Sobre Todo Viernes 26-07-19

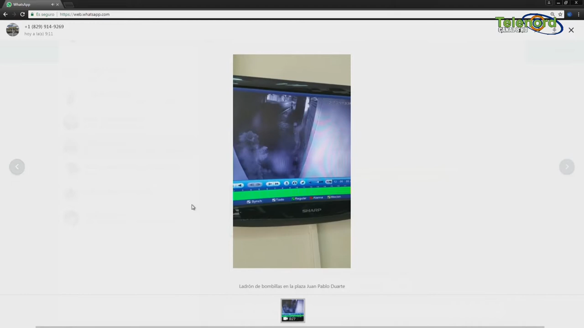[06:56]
Si podemos darle, ahí vemos las imágenes, señor director. Miren esto, cómo este hombre comienza a escalar para luego entonces.
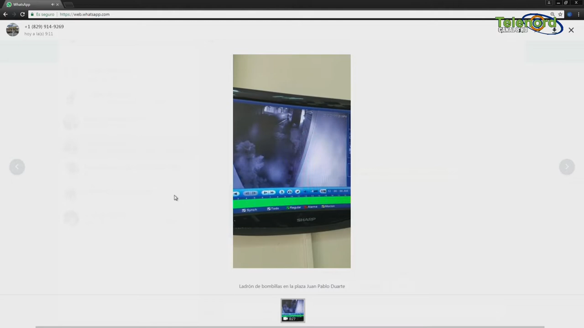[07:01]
¿Le podemos ampliar un poquito más, señor director? Está a toda capacidad. Ampliarlo, por favor, el cuadro, sí, para observar un poco más cómo ahí está.
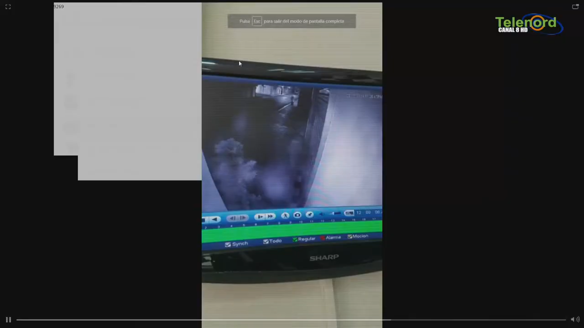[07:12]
Muchísimas gracias. Muchísimas gracias. Vemos ahí cómo se subió este hombre y se llevó el bombillo. Ay, caramba, qué ladrón.
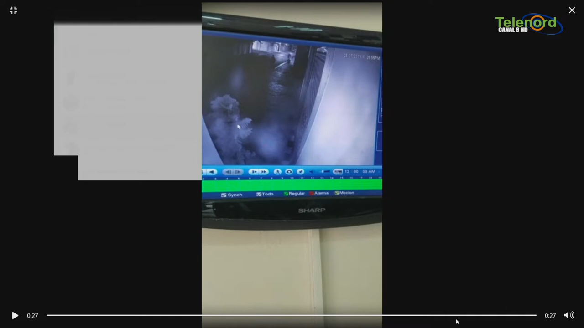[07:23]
Qué malo es ese ladrón. Ahí está una vez más. Qué malo, ladrón. Lo malo no se hace, de por Dios. Un bombillo. Bueno, gracias al 9269. Continuamos por aquí entonces con el 4001.